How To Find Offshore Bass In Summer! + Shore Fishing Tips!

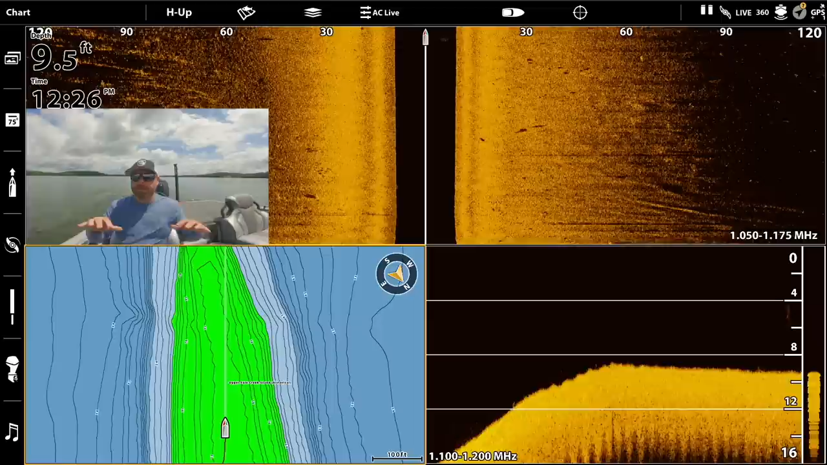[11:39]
On screen: depth 9.5 ft
that's cover or structure on these key spots, that's money as well. So here we go. We're idling over. So far, it's a dead zone. We're in just about 10 feet, 9.7.
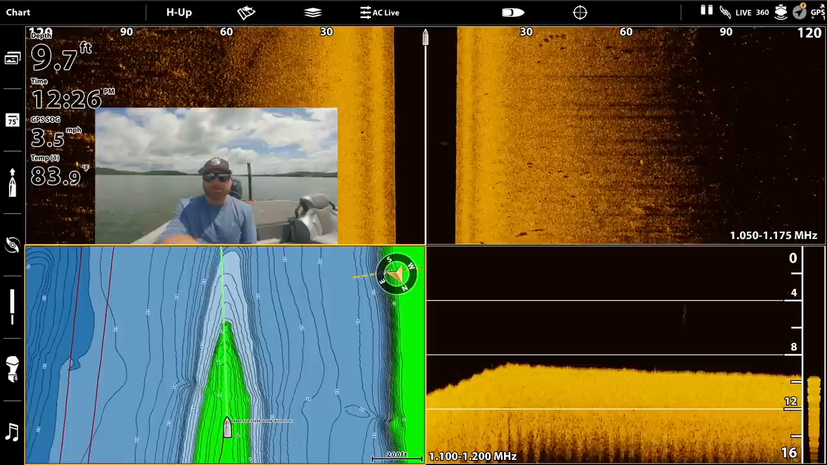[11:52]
On screen: depth 9.7 ft, water 83.9°F, speed 3.5 mph
You can see the water temp right here is 83.9 degrees. It is warm, warm, warm water. Got a little bit of grass down here. Make sure we're recording. We are recording. It's always fun when you get home to edit these videos and something happened, technical difficulties, something didn't record, something. Anyways. So I'm scanning 120 feet.
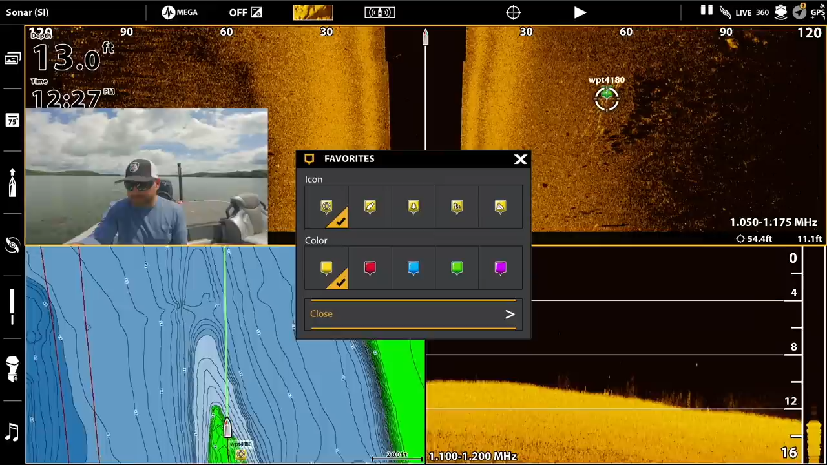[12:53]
On screen: depth 13.0 ft
So what I'm going to do, I'm going to come over here. What is there, 30 or so there? We'll go ahead and mark that. Waypoint. Let's do a fish. We'll do red. Okay. Boom. I got that school waypointed. Now, that school is not going to move too much, hopefully, by the time I get down off of the back of this point. Now, it's really hard. It's going to take some time behind your electronics, fishing for the fish you see as we ease our way out off of this high spot.
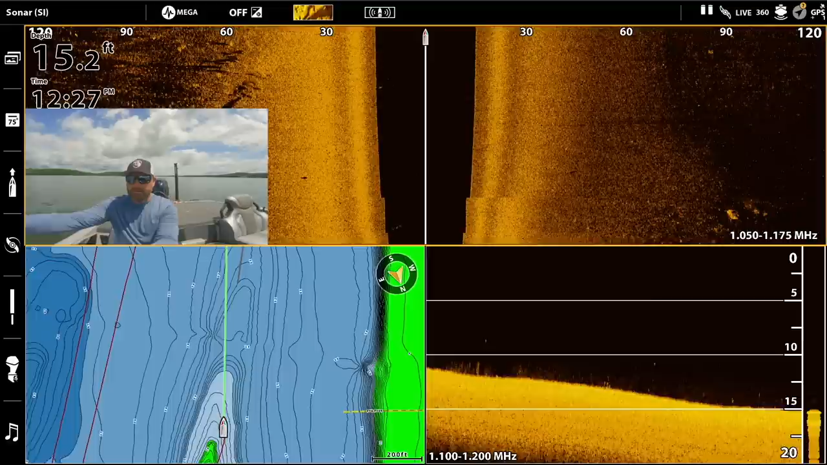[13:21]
On screen: depth 15.2 ft
We're coming down into, back into the main river depths. But it's really hard, especially like the Tennessee River. I can't tell you how many species of fish are in this lake, right? You got white bass, yellow bass, hybrid, striper, largemouth, bluegill, crappie, drum, catfish, all sorts of different types of catfish. And these fish all school up, right? That school could be a school of striper. It could be a school of catfish.
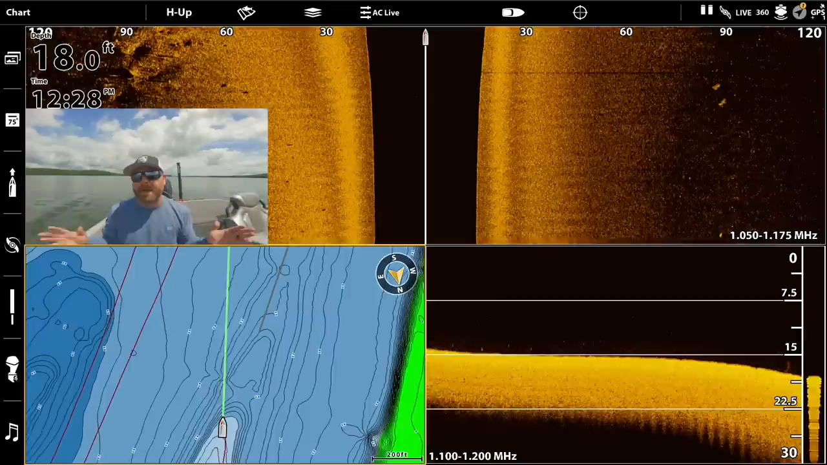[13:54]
On screen: depth 18.0 ft
It could be a school of white bass. It could be largemouth bass. So, learning your electronics. I'm going to go ahead and turn around. Learning your electronics, fishing for these fish, and learning what they look like on the electronics will help you a ton.
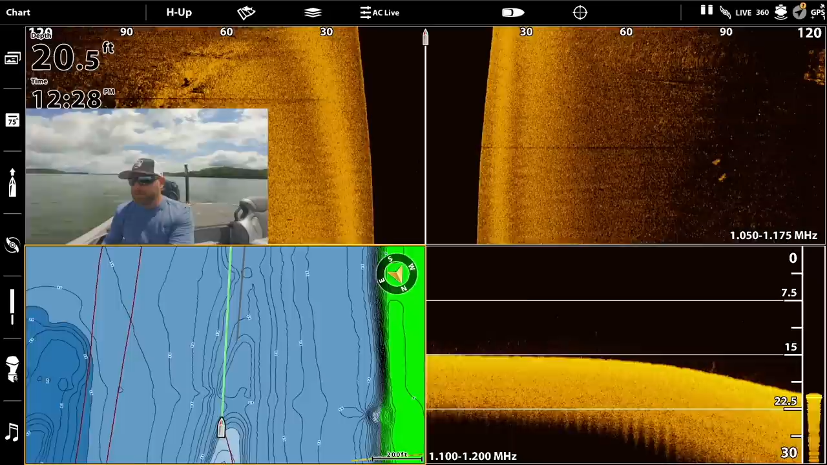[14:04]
On screen: depth 20.5 ft
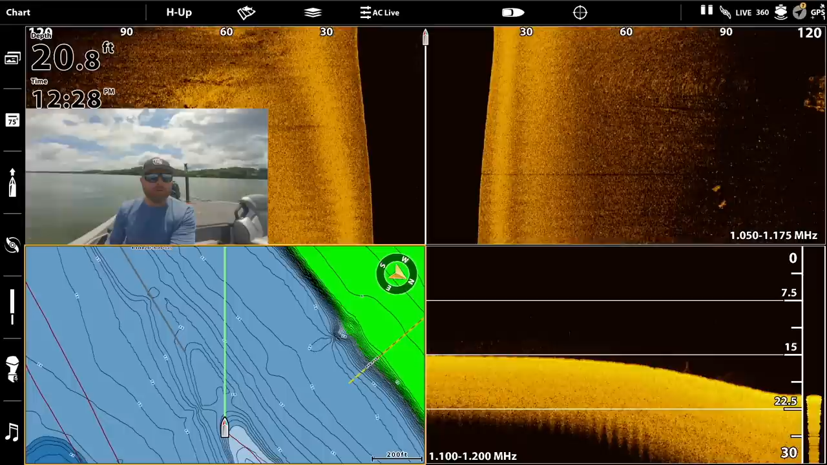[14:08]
On screen: depth 20.8 ft
It's been a huge learning curve for me, learning all the different species.
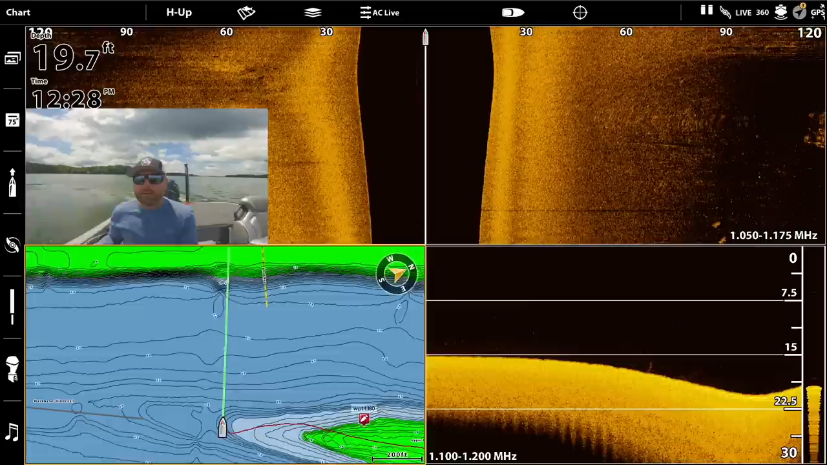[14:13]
On screen: depth 19.7 ft
You know, out west, we didn't have so many fish species in a body of water. If you saw a school like that on Clear Lake, it was either bass or catfish, right? That's all it was. If they were smaller, then we knew that they were blackfish or hitch or whatever, tule perch. Here, it could be one of 50 different things.
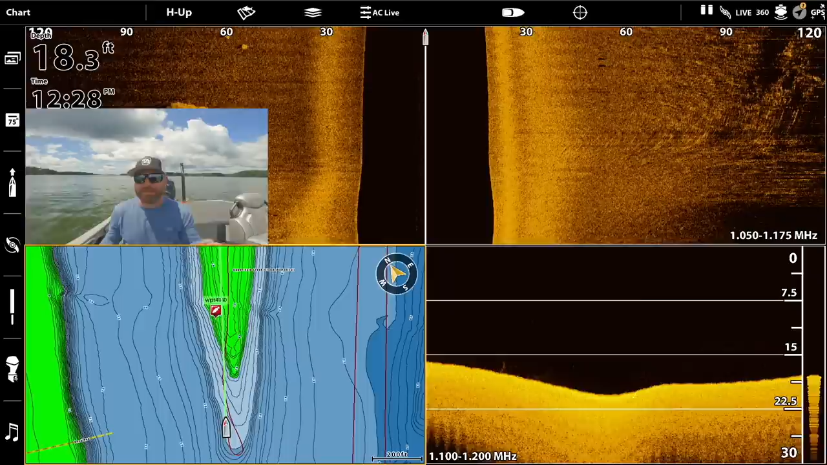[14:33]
On screen: depth 18.3 ft
So, you guys see right here on the map, I got that waypoint of those fish. So, what I'm going to do, I'm going to grab the camera. I'm going to unhook this cable, take the recorder up there, get set up, and kind of show you how I would dial in these fish.
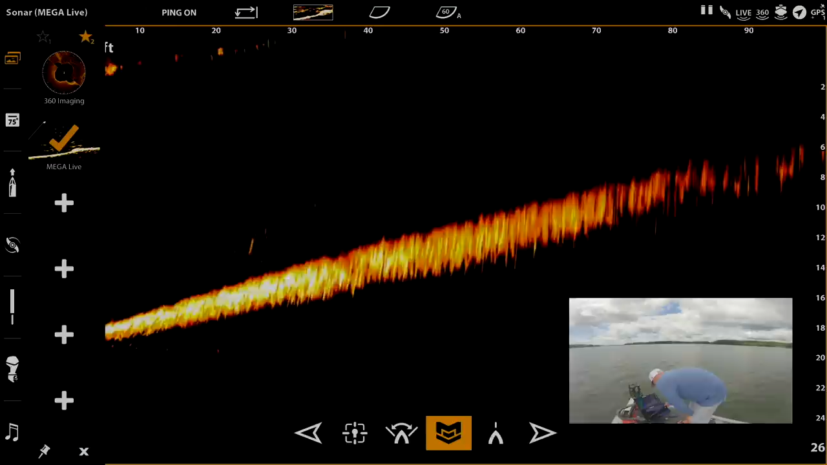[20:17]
All right, let me see if I can do a split screen for you. Yeah, so let's go over. Maybe we'll have to create a view. Yeah, let's see. So we'll go home.
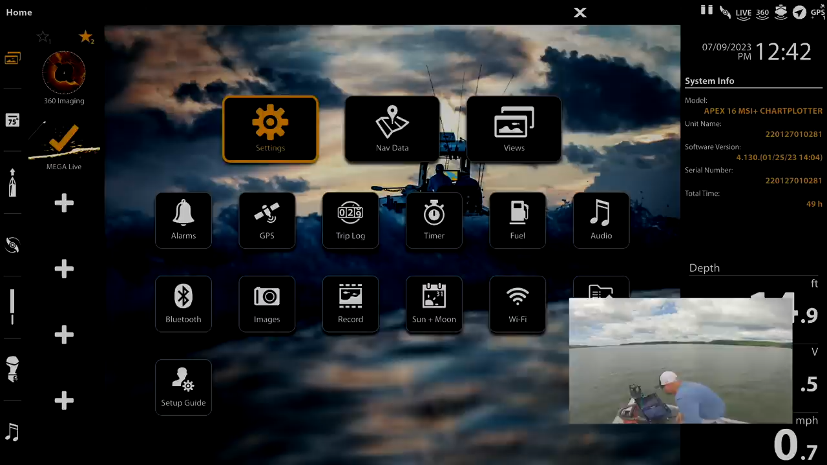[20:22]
I'm going to angle this down for you guys so you guys can see. Basically, go over to views.
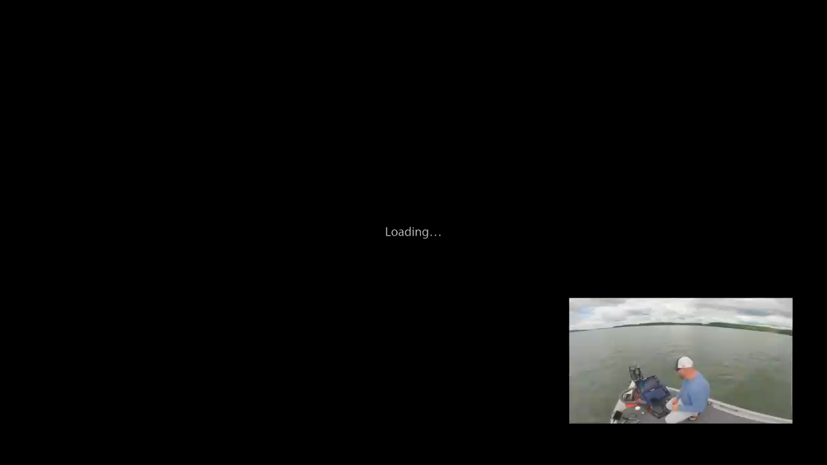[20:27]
We're going to have to create a new one for you.
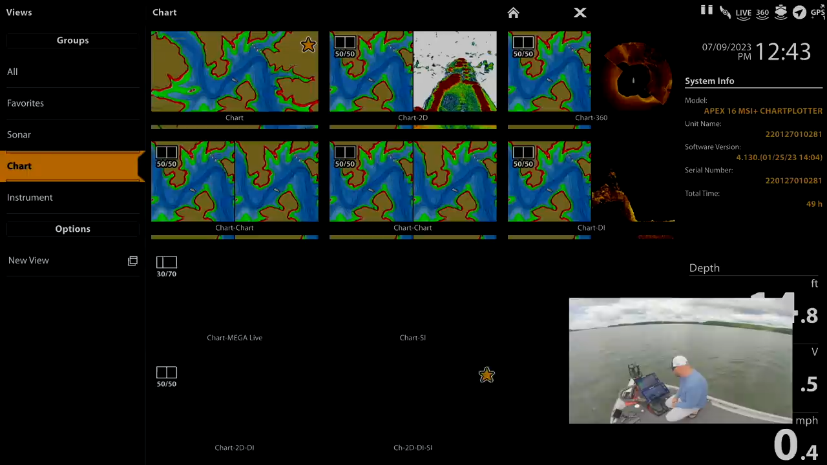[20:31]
So let's do chart and live.
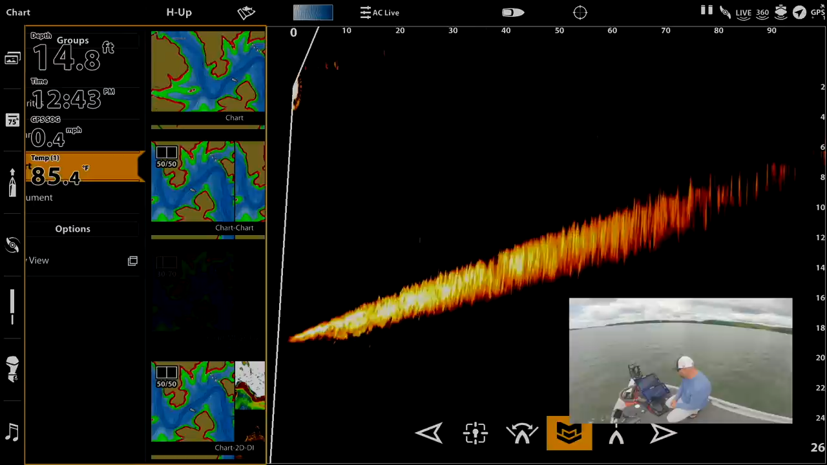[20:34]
On screen: depth 14.8 ft, water 85.4°F, speed 0.4 mph
Okay?
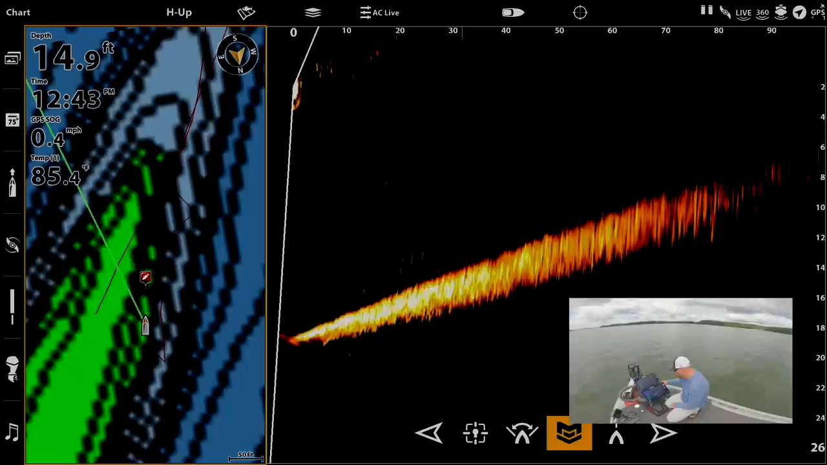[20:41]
On screen: depth 14.9 ft, water 85.4°F, speed 0.4 mph
Go ahead and zoom in on this chart just so you guys can see what I'm looking at without seeing the two different screens overlaid.
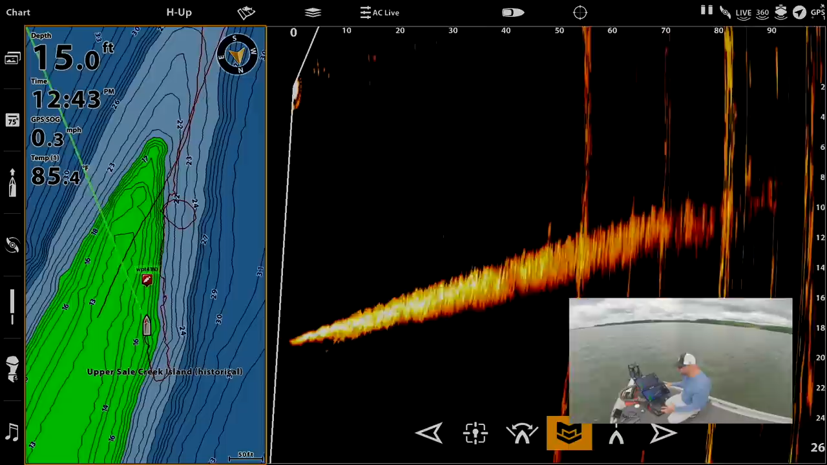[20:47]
On screen: depth 15.0 ft, speed 0.3 mph
It is going to kind of squash my live picture for you, but you guys will get the gist of it. Okay? So there we go. We're coming up. We're going downstream to that school of fish. You can see, well, you can't see it on a 360, but on my 360 I have a waypoint also. What that's going to allow me to do, say that was a waypoint for a brush pile, now I can take my live and say, okay, start looking over this direction, maybe 1 o'clock.